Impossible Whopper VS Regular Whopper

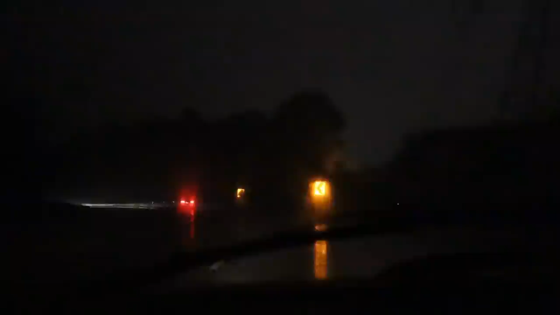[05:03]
I have good night vision, and I can't imagine the average person, you know, trying to drive on this at night. It's like pitch black. You got people with their high beams in the other lane. All this for two poisonous burgers. I'm sitting here complaining how much I can't see. I'm still driving like 10 over the speed limit in a shitbox of a car that has the worst goddamn brakes in the world. So it shows you how much I actually value my advice.